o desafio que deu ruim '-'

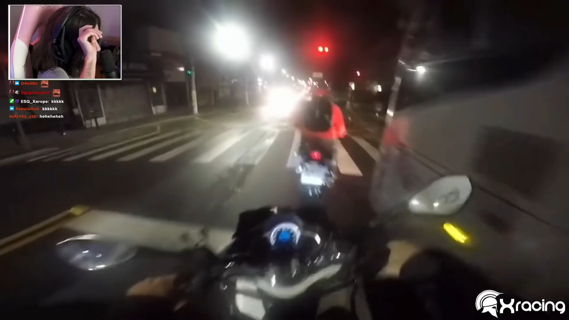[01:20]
Não, mano, sabe por que ele tá loucão assim? Porque ele tá voltando rápido pra casa pra assistir X-Racing É por isso Porra, não pode acelerar mais em paz, mano Não pode mais voltar rápido pra casa, tá ligado?
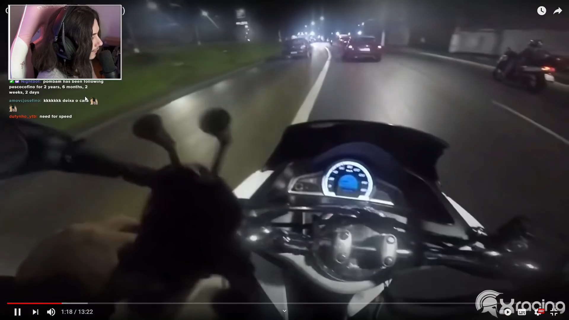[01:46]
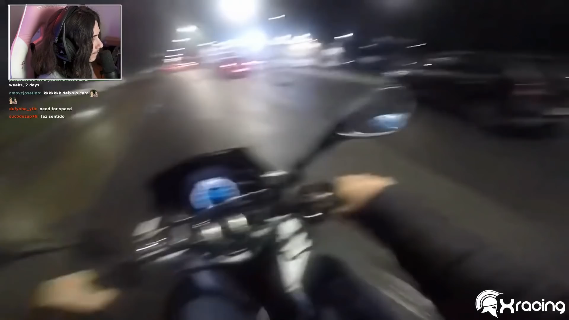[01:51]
Ué O maluco logo rodou ali ainda na curva Pera, o cara tava falando do carro ou da moto? Mano Atropela algum inocente aí, mano Dá ruim, né?
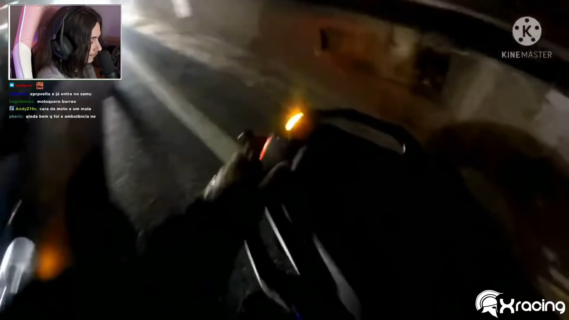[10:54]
Ah, como assim? Caramba Será que o cara teve sorte Ou azar De ser atropelado pela ambulância